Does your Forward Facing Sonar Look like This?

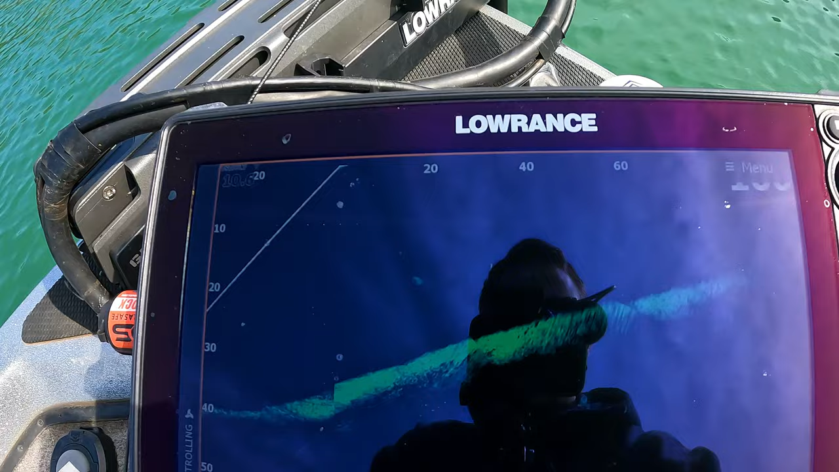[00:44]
This is what I use. It's a 12-inch HDS Lowrance Live. I'm just going to walk you guys through. My whole point of this is, as you guys can see, I am on my Active Target screen, and I'm going to go ahead and just give you guys all of the specific settings that I'm running right now today. This will hopefully give you guys a great start to go ahead and get your unit singing to make sure that you guys have the best
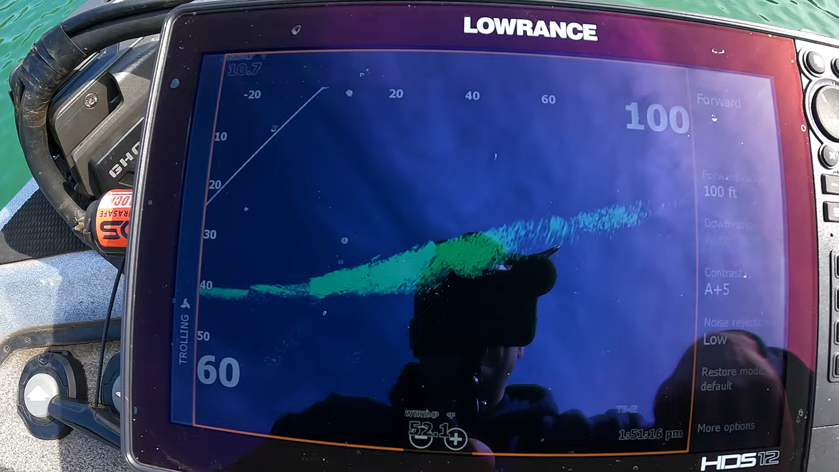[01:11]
picture as possible on your forward-facing sonar. So as you guys can see here, we're in the settings now. Obviously, the mode is in forward. That's what I always keep it in. Again, I fish deeper water.
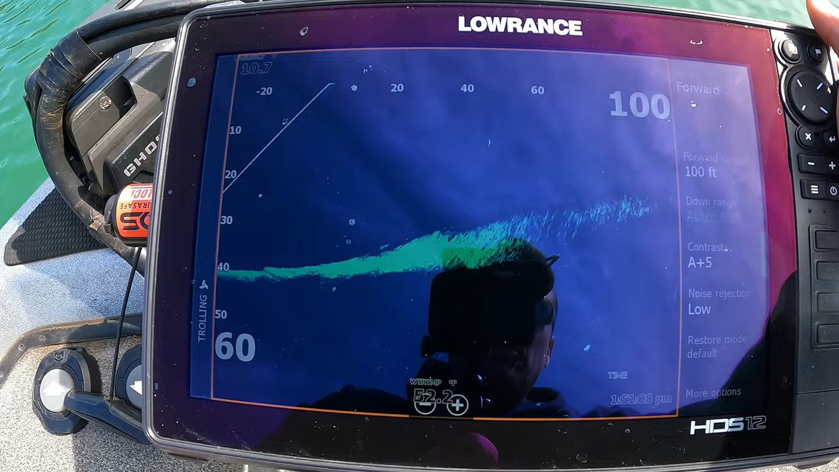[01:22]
It's what works for me. My forward range. 95% of the time, guys, is going to stay on 100 feet. For me, that's about my maximum cast range, and that's about my maximum distance or range that I can really see clarity well. So I can see bait. I can see fish at that range. When I go out to 120, it starts getting a little squirrely, and because that cone angle is a little bit wider at that range, it makes it very tough for you to put it on a fish at that range.
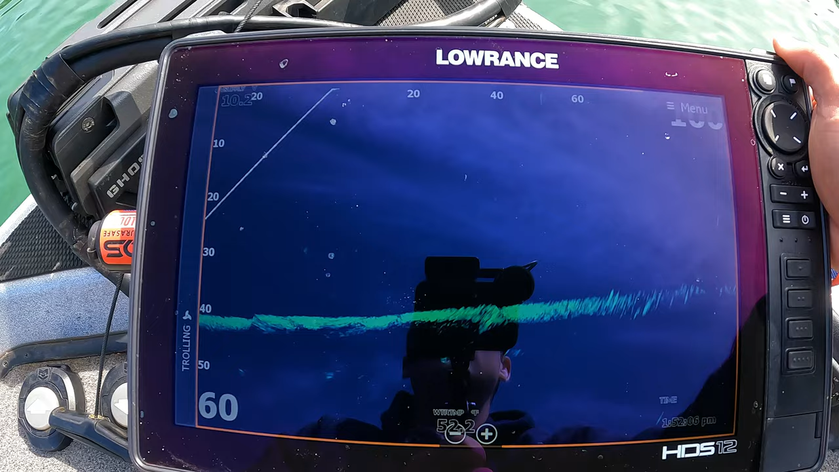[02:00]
Again, especially casting super far and then also hitting your target and understanding what your target is, specifically when it's a fish, a small little fish at 120 feet. It's just, it's a little much. So most of the time, that's what it stays on for me is 100 feet. The downrange, I normally keep on auto. This could be kind of controversial. A lot of guys normally will pick a range and then keep it there because what that will actually do,
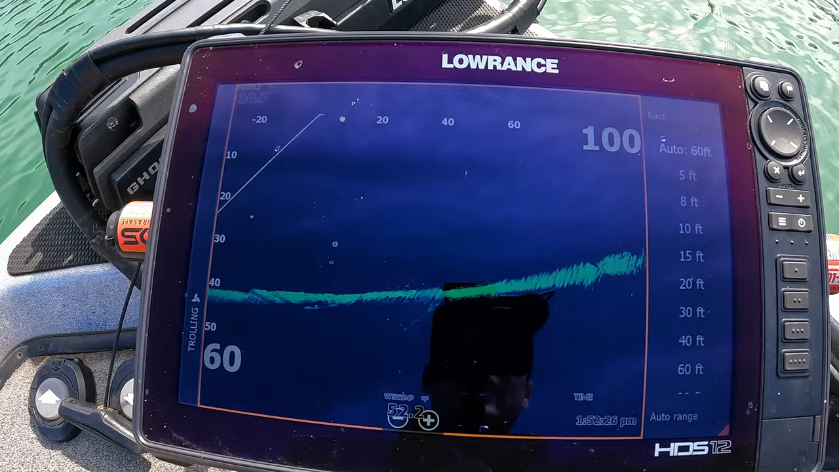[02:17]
and I'm going to give you guys some info here, but what that will actually do is when you keep it on the same range,
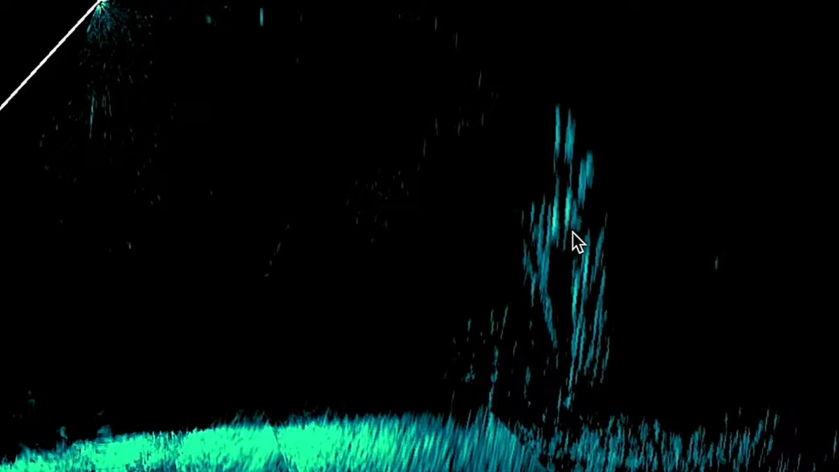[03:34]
So I have a pretty good understanding of what size fish it is regardless of how much it changes.
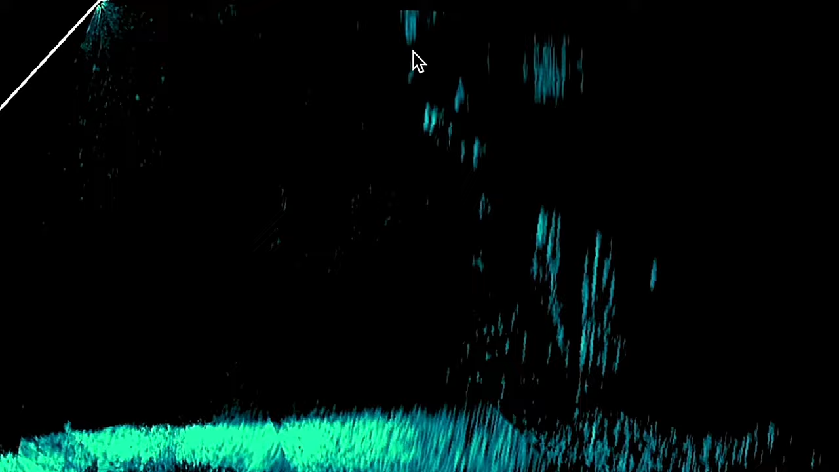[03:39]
So again, my brain, and just for the amount of time I've been doing this, I can, you know, as soon as it adjusts the depth range on auto,
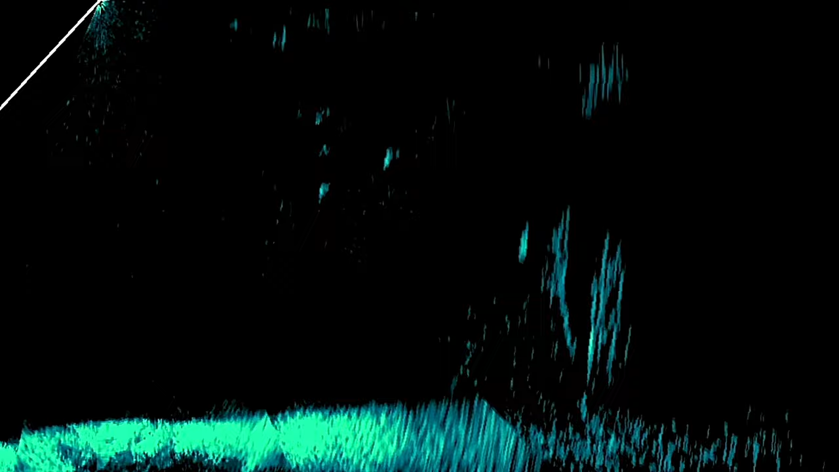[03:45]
I still pick up on the, you know, it's a very approximate. It's not like, oh, there's a three-pound, three-ounce fish, or oh, there's a six-pounder.
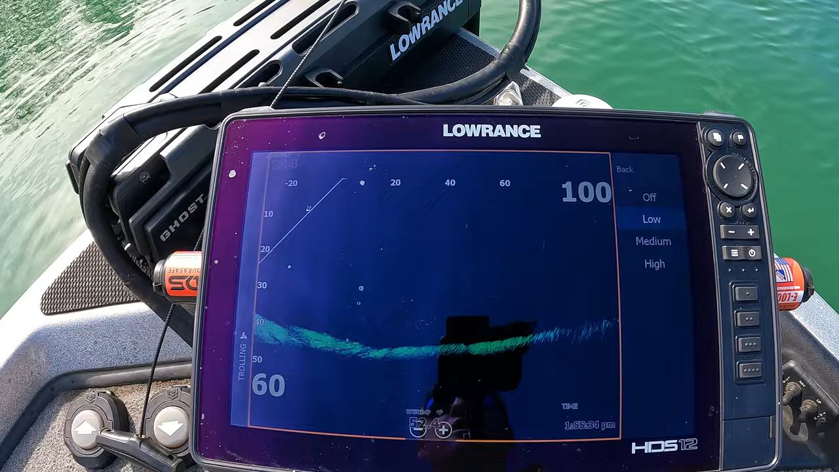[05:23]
I'm not so much worried about the clutter, and you guys can see some little pings going on across the screen. I'm not so worried about that. I want to see everything. That's my opinion. Noise rejection, again, that's going to be, you know, if there's noises under the water, maybe other transducers that you have on your boat are causing interference.
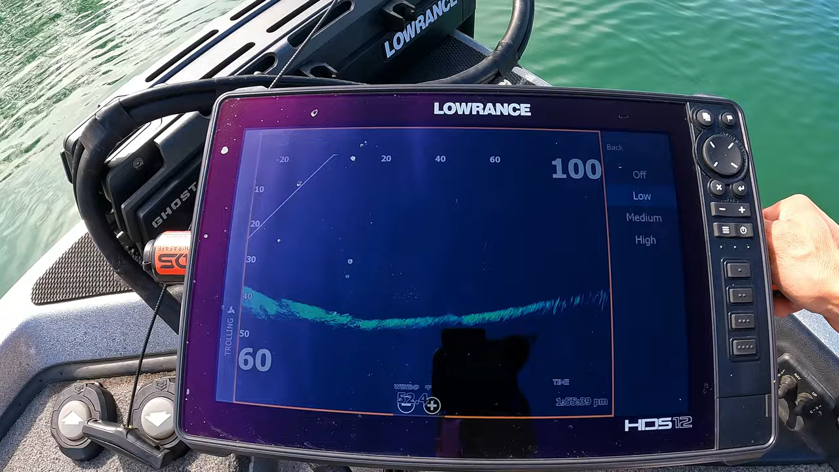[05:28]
They shouldn't if they're set up properly, but everyone's boat, you know, is not.
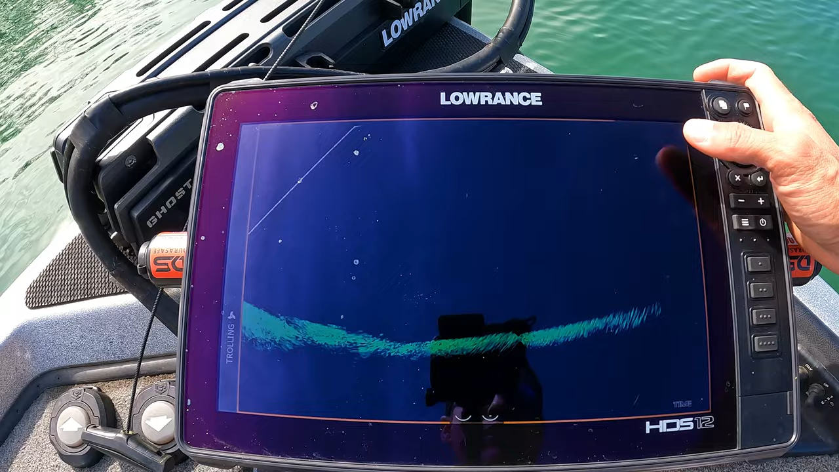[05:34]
So that's a part of it. I normally keep this on low, just, you know, there's boat propeller, I'm sorry, motors running and underwater, it just creates a little bit of disturbance. Keep that on low for me. Again, that's what works for me, keeps my screen pretty clear and allows me to see everything that I need to. Default mode, don't do that. I guess that restores everything, never used it. If we go to more options, we come into our color palette, and for me, I use palette number one. I like that hard blue.
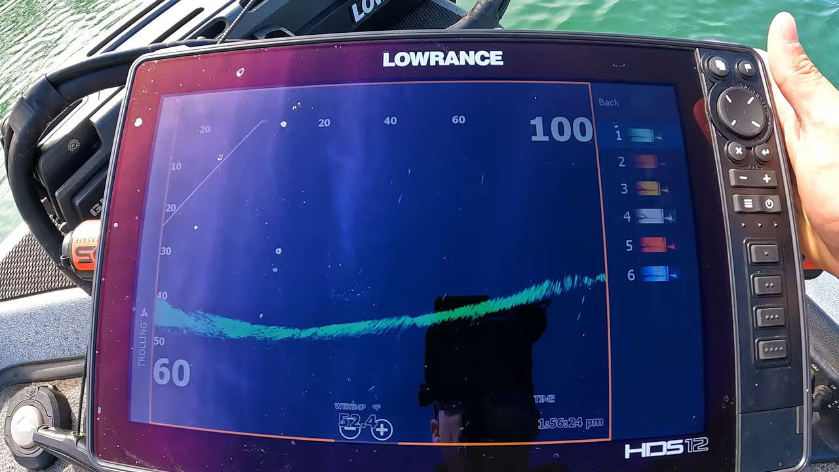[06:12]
It's really easy for me to see. I mean, it's a black screen, and then every fish or bait fish is just a hard blue on the screen. So it allows me to see it very easily, but you can play around with what color works best for you. Range lines, do not do that. It's just more clutter.
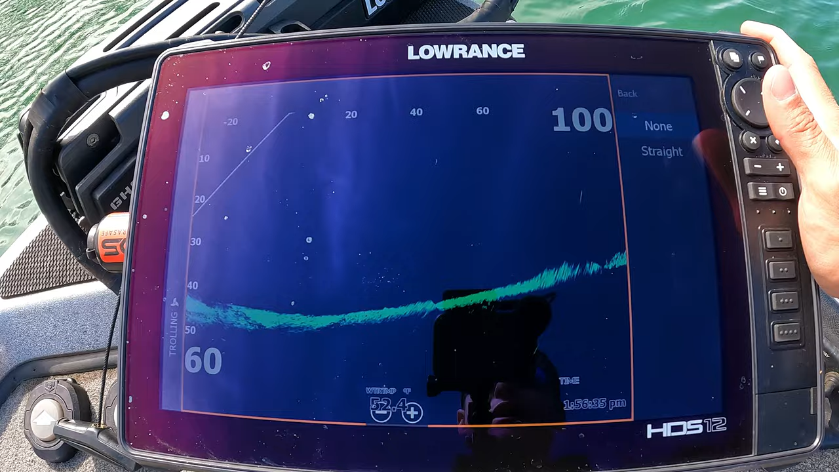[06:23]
And honestly, I mentioned in my other sonar settings video, but if you turn on the grid lines, guys, like, it's not like I need to look out and be like, oh, that fish is at, you know, 23.6 feet.
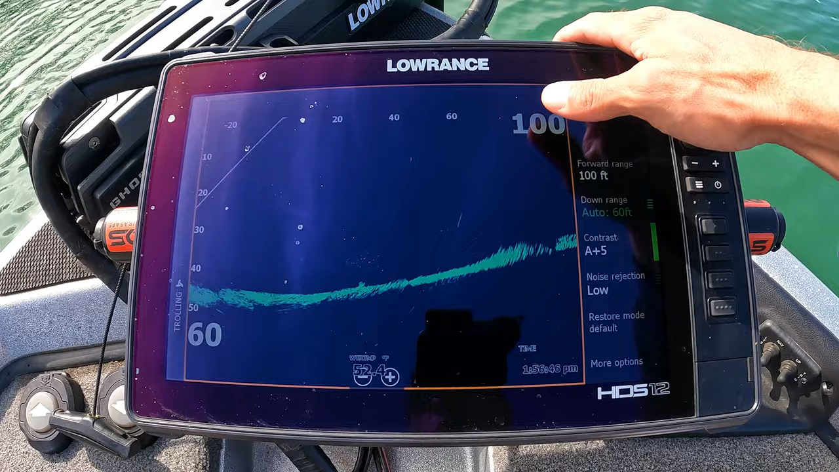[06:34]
Like, it doesn't matter. Like, I just look down, and, you know, you might say, oh, that fish is 80 feet out, and, you know, 20 feet down.
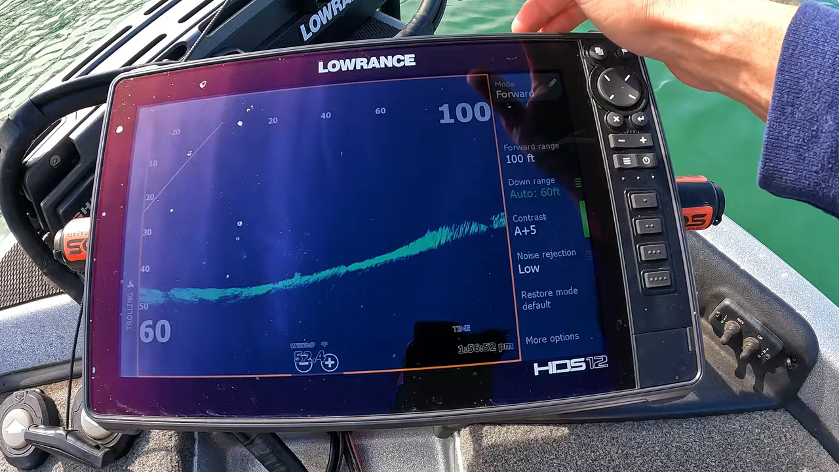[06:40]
It's kind of like Battleship. You just need to, it's not, you need to be approximate. You just need to see where that fish at, what depth of the water it's in. You know, break it down into thirds.
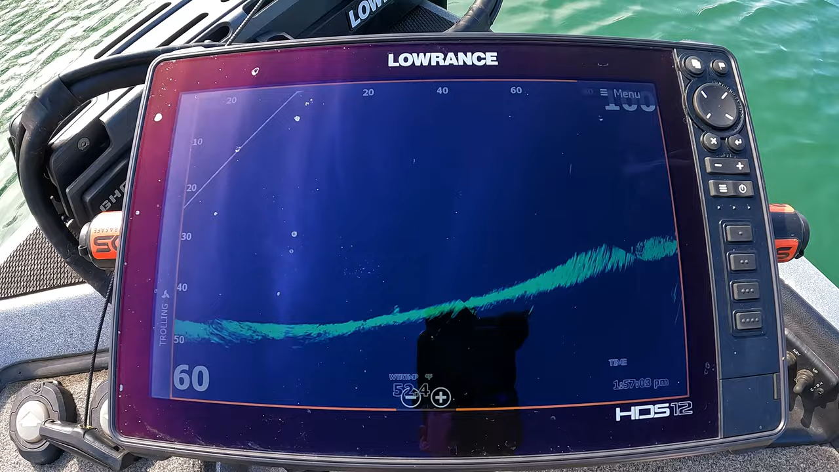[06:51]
Maybe he's in the upper column, mid column, or bottom. I mean, that's really all there is to it. It's not that difficult. You don't need to dial it in that much. Stable view. You really want stable view on, guys. I mean, you're going to be rocking and rolling waves, and most of the time, it's not going to be flat, calm. If you turn this off, you know, it's just, the bottom is not going to rest, again,
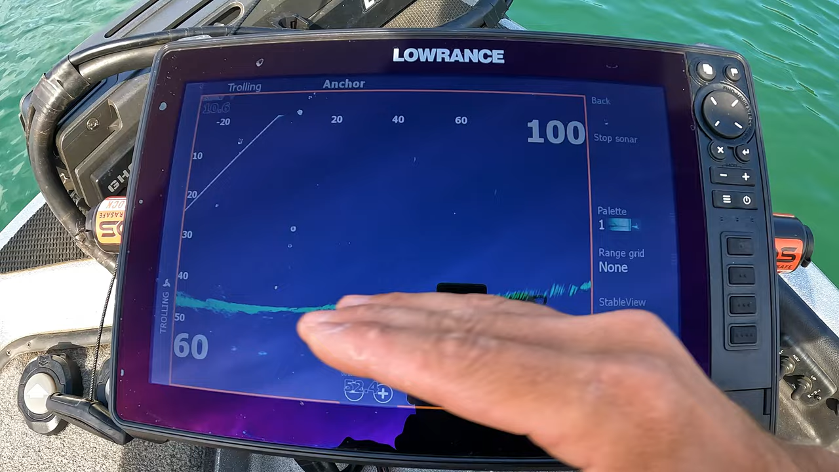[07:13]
along this bottom of the screen and give you that clear picture. So, I always keep stable view on.
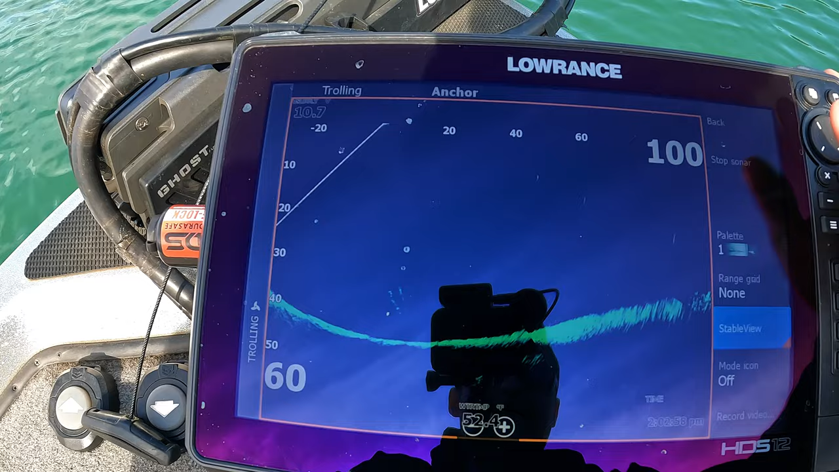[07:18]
It just allows the bottom of the lake to stay towards the